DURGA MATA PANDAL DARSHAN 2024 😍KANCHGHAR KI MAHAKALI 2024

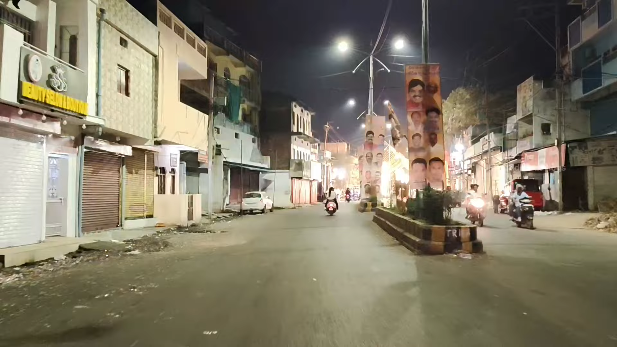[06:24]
लेकिन देखें अभी कमाल का भाई अच्छा लग रहा है देखने में मुझे। तो अब दर्शन करिए।
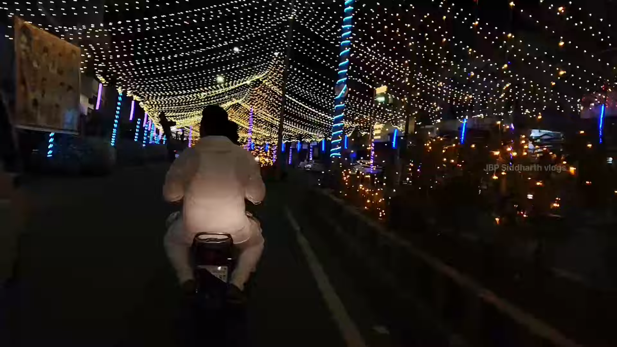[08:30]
पेड़ पौधों में भी देखेंगे तो उसमें भी लाइट है और इसमें भी लाइट मिल जाएगी आप।